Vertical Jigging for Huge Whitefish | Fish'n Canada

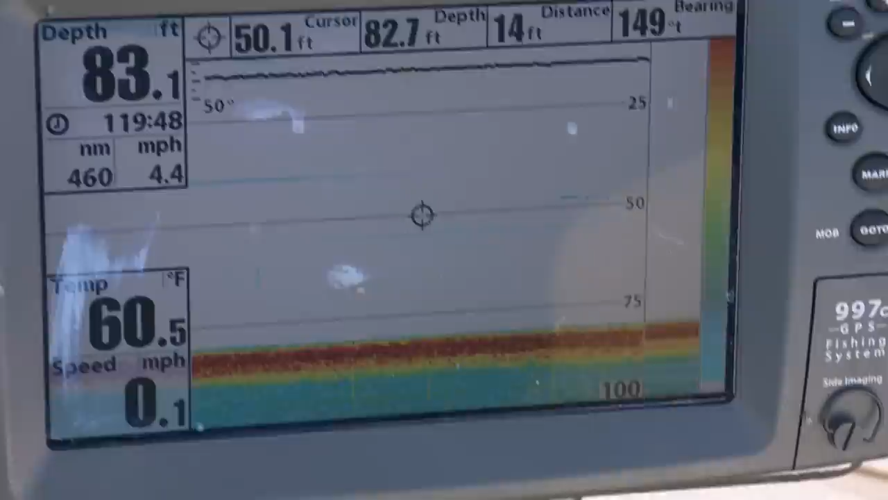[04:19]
On screen: water 60.5°F
By watching and fishing for a single fish or a group of fish on your electronics, it will up your odds tremendously.
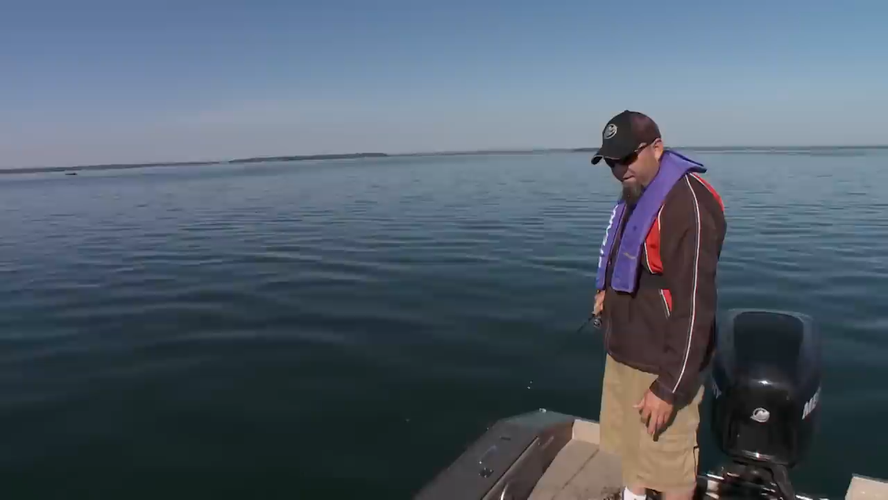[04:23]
All I'm looking for here is, you'll see right here, there's a blue line.
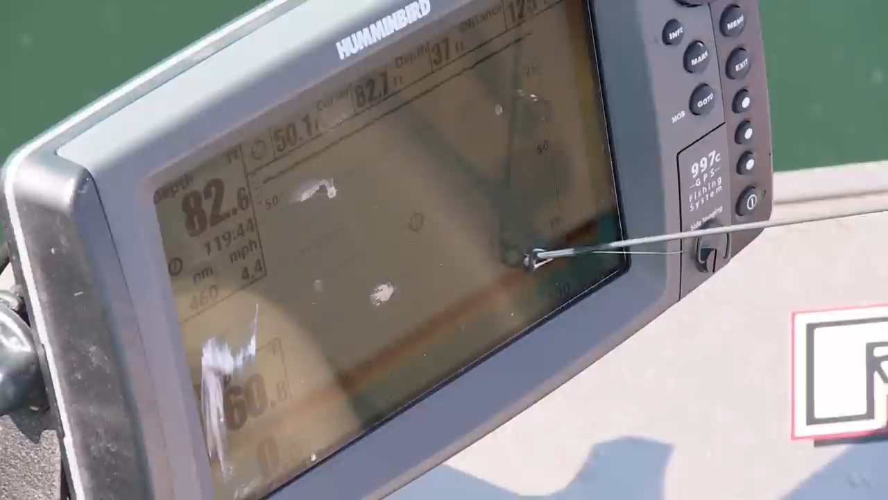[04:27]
On screen: speed 4.4 mph
I think it's blue or gray, above the red and yellow. And that's a fish sitting right on the bottom.
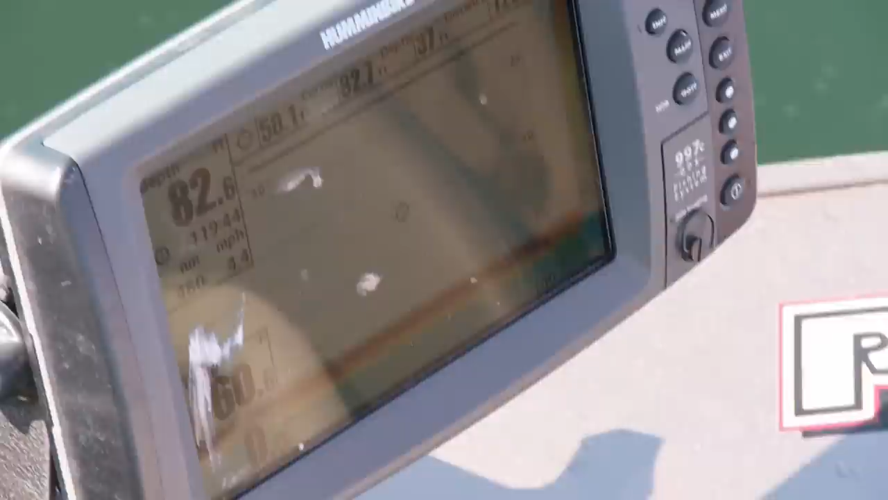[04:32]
Knowing there's a fish on the graph underneath you just gives you that much more confidence. And then, of course, lets you know that there's fish there.
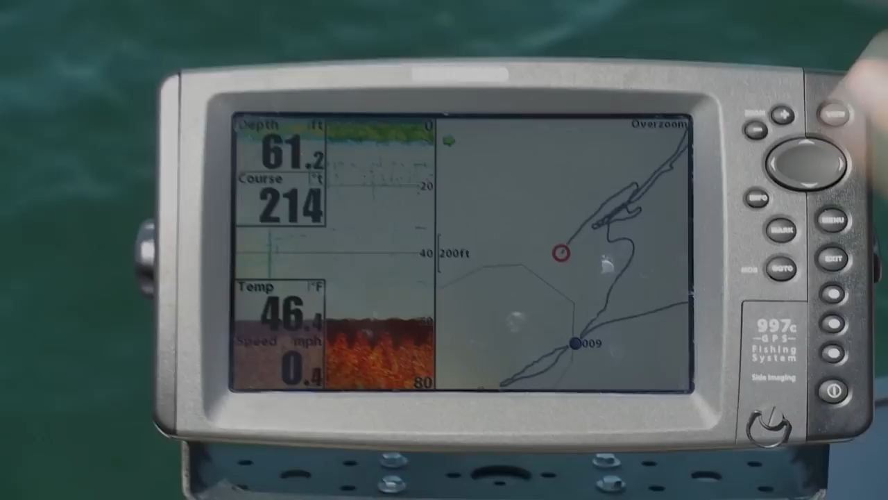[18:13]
On screen: depth 61.2 ft, water 46.4°F, speed 0.4 mph
What happens is this here, I'll zoom out, there's a shelf right here. We're fishing just off the back side of it where it drops into 80 feet of water.
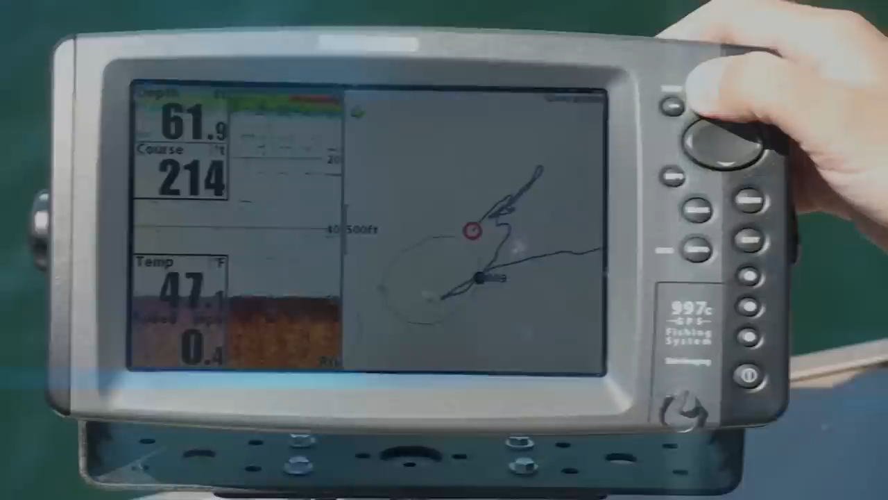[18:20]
On screen: water 47.1°F
As far as whitefish size goes, well, that depends on the species.